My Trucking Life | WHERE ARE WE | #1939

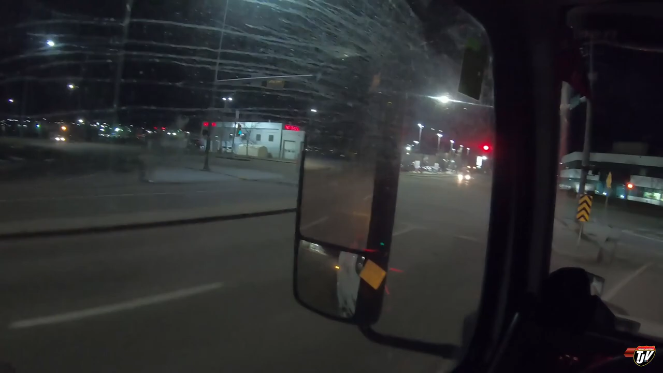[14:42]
Are you coming through? No, you're stopping. Okay. Guy's still behind me. But yeah, I'm going to go park by the customer on the street. Take the entrance to the left on Glenmore Trail Mest. Entrance on the left? In 300 meters, take the entrance to the left on Glenmore Trail Mest. Okay.
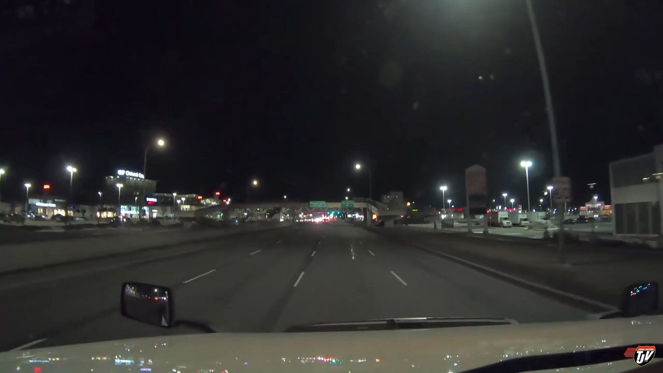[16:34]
Just going past Chinook Center here off on the left, if you're familiar with Calgary. In three kilometers, turn right on. 34 Avenue. The industrial zone we're delivering to, or commercial zone, whatever you want to call it, is a little ways up ahead. I didn't want to deal with rush hour in the morning. Like I said, I want to be there first thing. And there's plenty of parking on the streets around there, and meh, I decided I'd park over there.